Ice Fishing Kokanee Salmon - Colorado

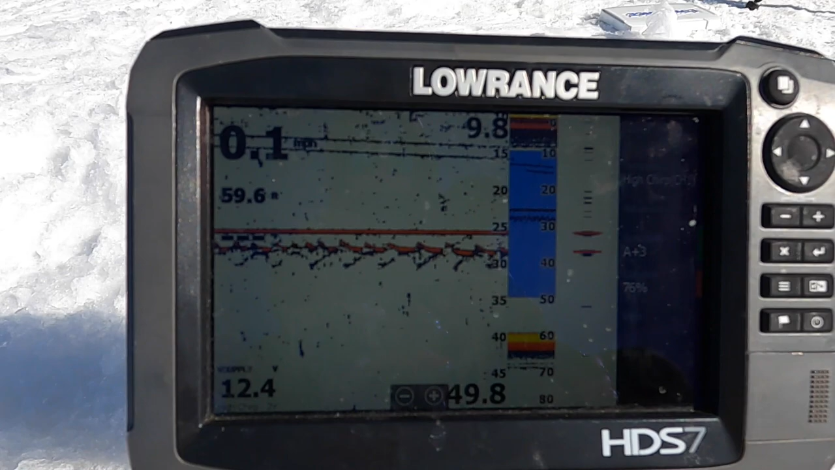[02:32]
The top line is my stagnant bait and the bottom one, red one, is my cast master. And then you can barely see with the blue, that is the jigging machine, which is about five to six feet off. And that is kind of the weight at the bottom of it. So it's just kind of moving up and down about two, three feet, something like that.
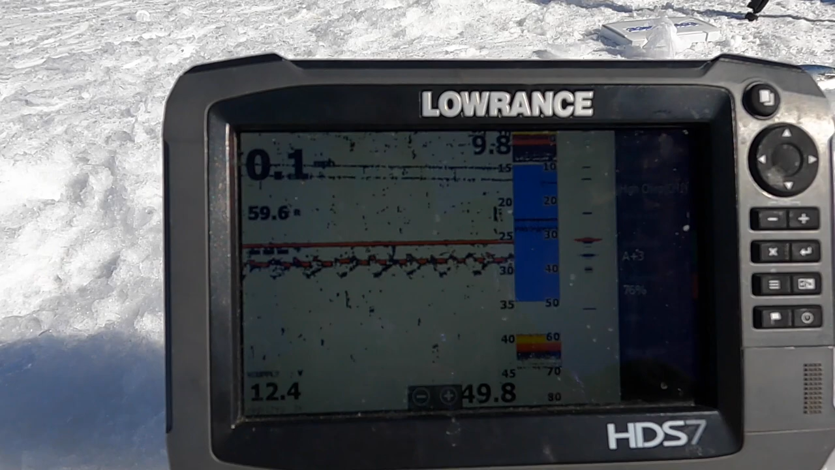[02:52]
And trying to attract these kokanee salmon. So again, we got one on the ice over there, bled them out.